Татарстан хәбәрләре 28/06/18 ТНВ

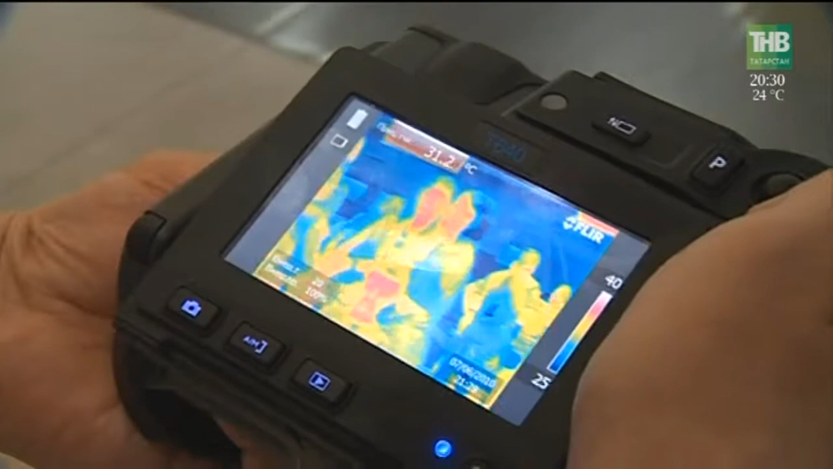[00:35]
On screen: spot 31.2°C
Безгә кеше тәненең температурасын күрсәтергә рөхсәт бирә. Руслан Сыдинов шул хакта.